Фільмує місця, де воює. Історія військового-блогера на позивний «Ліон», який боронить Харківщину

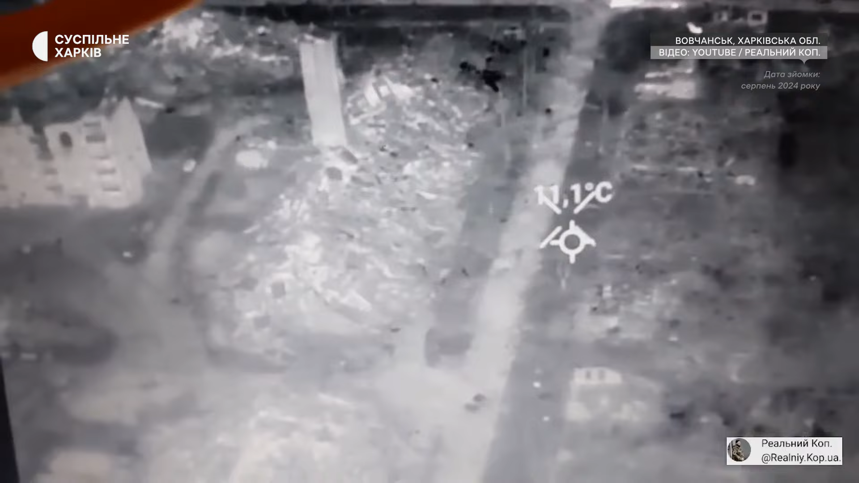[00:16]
Оце, ось дивіться, поверхівки так виглядають зараз.
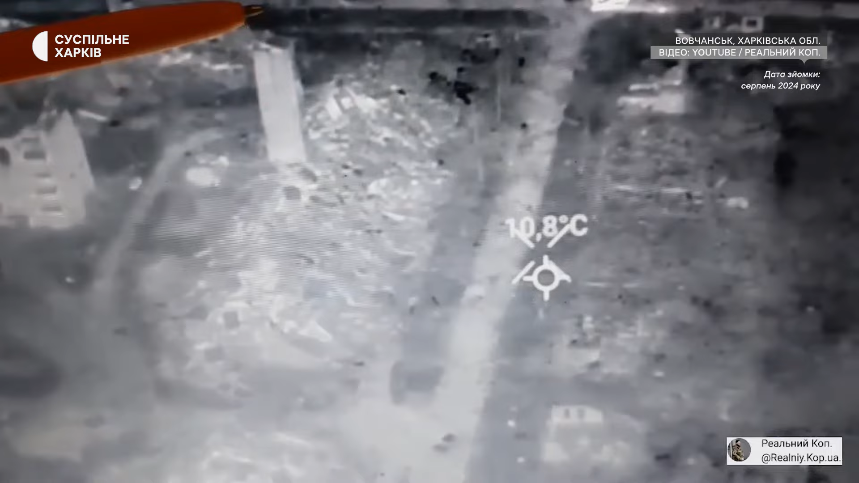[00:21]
Заїжджали моварі на БМП або на БМД і ось вона горить.
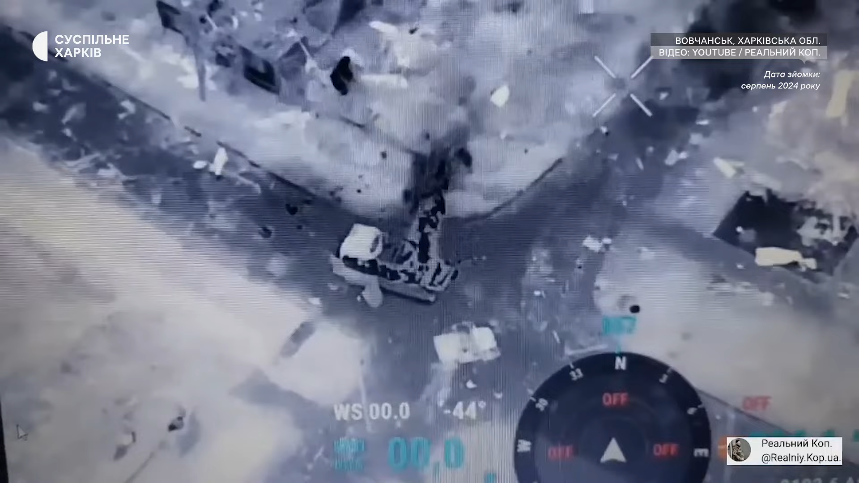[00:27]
Не доїхали. Так росіяни методично знищують місто і досі знищують місто ствольною артою, мінометами і кабами.
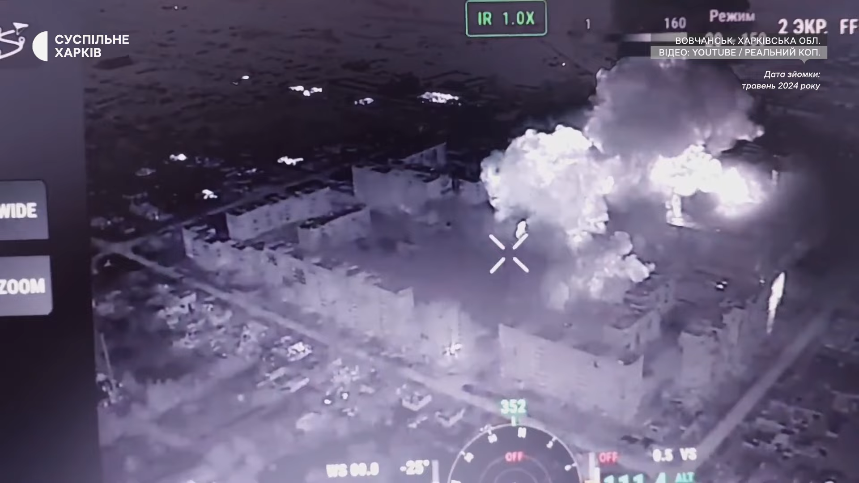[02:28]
Росіяни б'ють кабами по Вовчанську. Просто знищують Вовчанськ кабами.
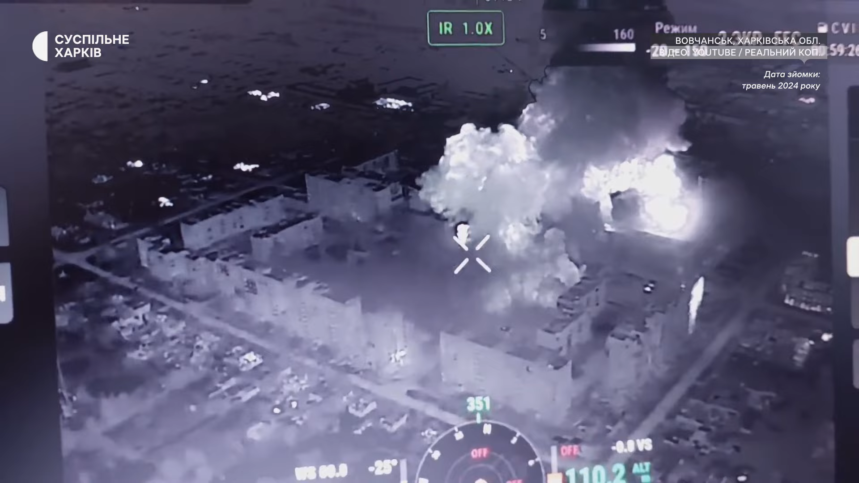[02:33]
Ще один. І ще один. Ох ти, дивіться, що робиться. Просто знищують Вовчанськ кабами. Поки що плани такі.